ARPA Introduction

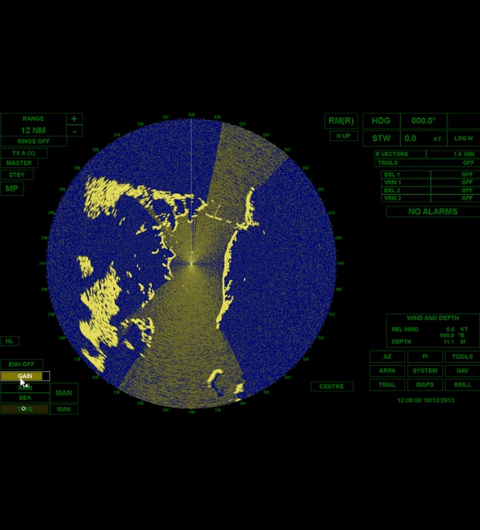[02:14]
Now those speckles are not probably not – you might think those speckles are waves and things like that. They're not. A lot of that is thermal noise, okay? But I get it – I'm near saturation here. Now what I'm going to do is I'm going to bring it back. I'm going to get rid of those speckles that go out to the edge. I'm just going to have a few speckles, okay, about halfway out of the radar screen, something like that. I'm going to call that good, okay? And I'm going to lock in my gain. Now the man – now sea clutter really only goes out a few miles.
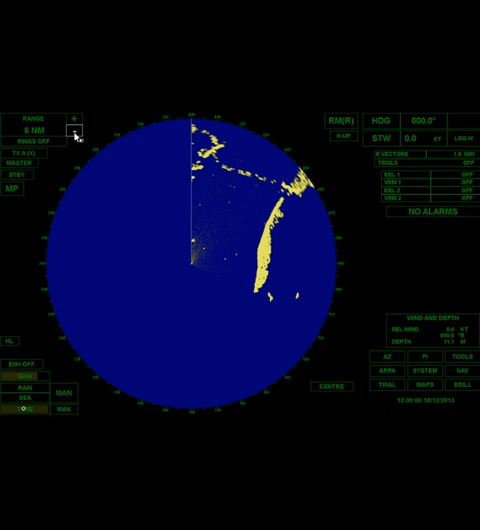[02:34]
So this – you might want to drop your scale down to three or so miles.
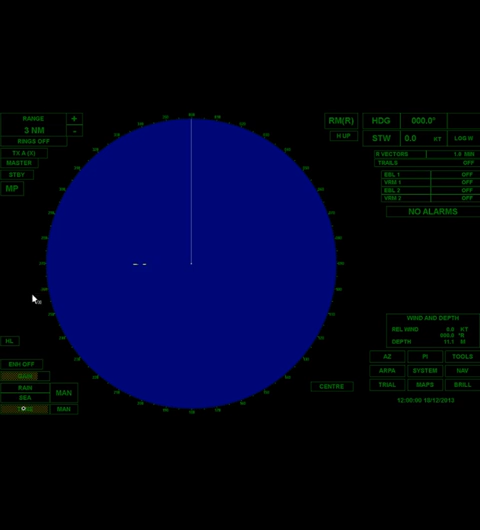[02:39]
And now we can adjust our sea clutter, all right? So for my sea clutter now, I'm going to start to turn my sea clutter up.
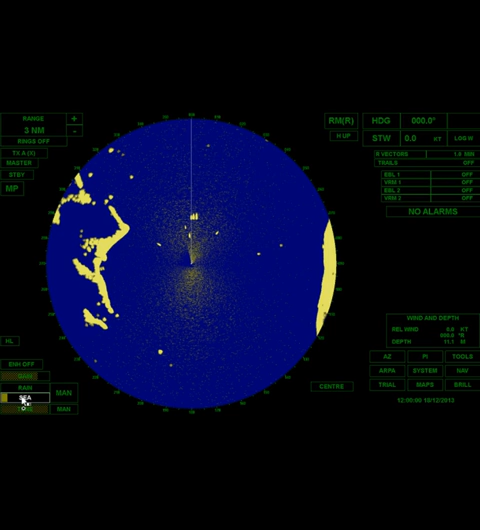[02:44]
And here we go. And I can see that I've got some vessels around me, and I'm knocking down those waves. I don't want to turn it up so much that I knock out those boats. See, I turned it up all the way. I want to back it down a little bit, okay, make sure I can still see those vessels. A little bit of clutter around the vessel is not a bad thing. Then you're fairly confident that you're going to be able to see other vessels, okay? So there we go. Maybe just a touch more. And I'm going to call that good.
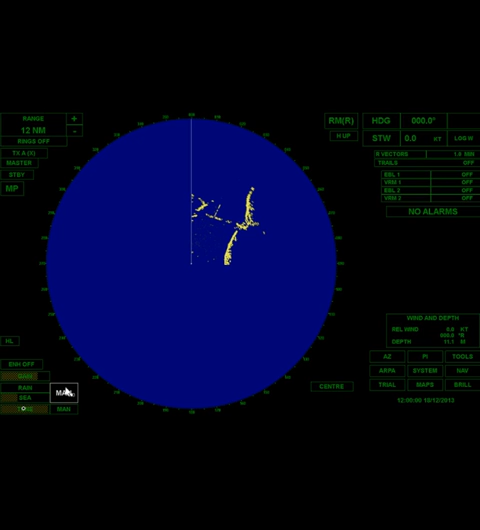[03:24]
Now rain clutter is a very dangerous setting, okay? When you're in automatic tune, you may find that even on a day when there's no rain, the algorithm may put just a touch of rain on. You can do that, but you don't want to put much on unless it's actually raining, because this dampens the – this reduces the sensitivity over large areas of the radar, and you could wipe out targets at distance, okay? So if I wanted to, I might just put a touch, but I would be very, very conservative with the gain on a day when it's not actually raining, okay? But anyway, there we go.
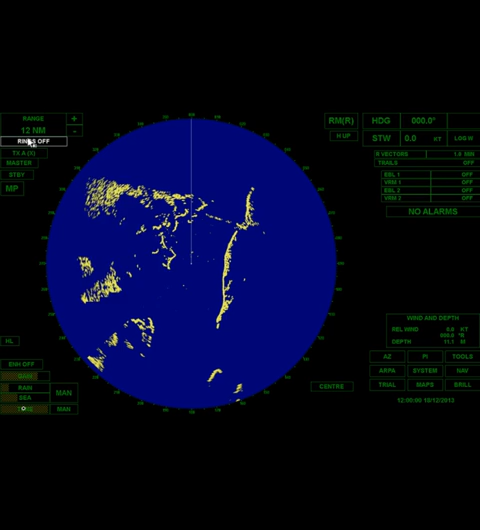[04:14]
I could choose short pulse or long pulse. Oftentimes you're only going to have two choices, all right? But you're going to go ahead and choose your pulse if you want to do something other than the fault. If you want rings on, come on up here, okay, and click on rings, all right? And all right, if you want to, you can turn this enhanced target on. What that does is it's any – you can see the whole bunch of targets actually just got brighter. It's not adjusting the – it's not like a gain adjustment or anything like that. It's just making anything that's – any target that's on the screen, it just makes it sort of like bold, okay?
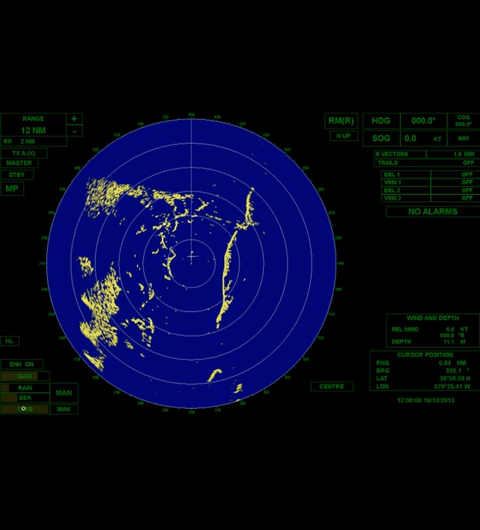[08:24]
Okay, vectors. So you've got relative vectors and true vectors. So let's go ahead and acquire some targets. I think I'm actually going to back down to six-mile scale here, okay, to make things – all right, so we can see a few more targets here.
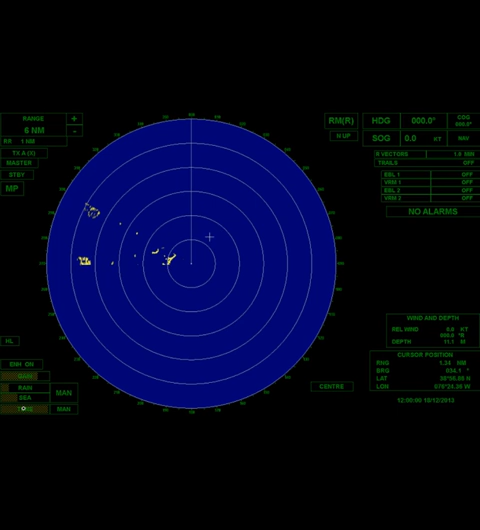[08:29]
All right, so let's go ahead. And I'm just going to acquire, okay, some targets. All right, here we go. All right. I'm not too particular which targets I'm acquiring at the moment. I just want to have some so that we can talk about the vectors, okay? Okay, so while that's doing that, we have relative vectors and we've got true vectors, okay?
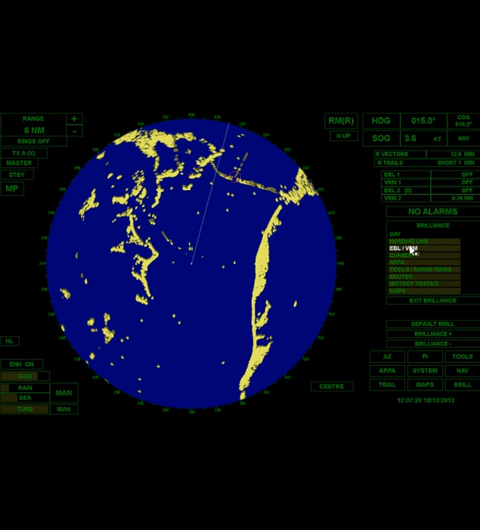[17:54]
Uh, we, uh, you'll, you know, trial, you're going to want to, uh, experiment with that and refresh your memory on that, uh, for maneuvers. Okay. Here's brilliance. Okay. Uh, you know, let's say I put my rings back on, but like, wow, those rings are awful bright. Okay. I should be able to somewhere in here, range rings. I could turn those down so that I, maybe I just see them. Okay. They're very bright there. Anyway, uh, you can, uh, just leave those at the defaults. There's also options for night.
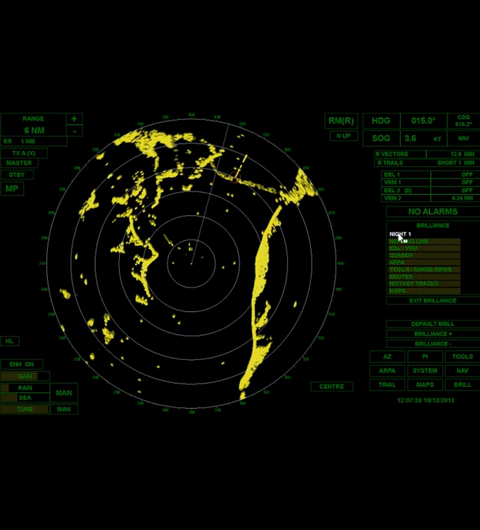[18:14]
Okay. There's night one, night two, night three, night. Okay. And then there's a day as well. Okay. So those are sort of default already preset. And then you can adjust those things here too, if you want to individualize them as well. Okay. And when you're done with that, you want to, um, exit brilliance. Down here in tools. Okay. Uh, you got a few different things here. Um, particularly this ad. If you want to add marks onto targets, you can do that. Okay.
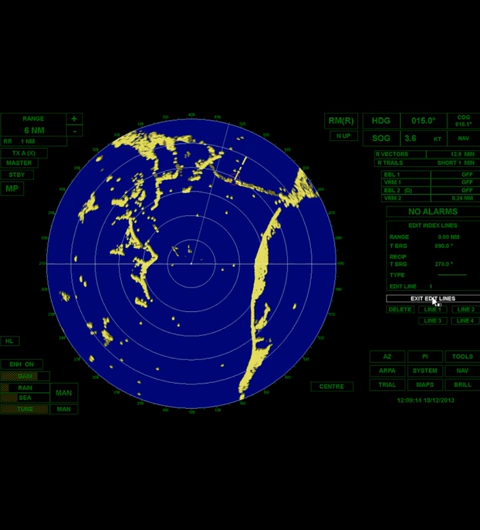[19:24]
And then when I click on it and activate it, it'll show up on my, um, uh, my screen. Okay. We'll have some, you're definitely going to want to be using those, uh, when you're, when you're working and you're going to be using those in some of these labs, if not all of the labs.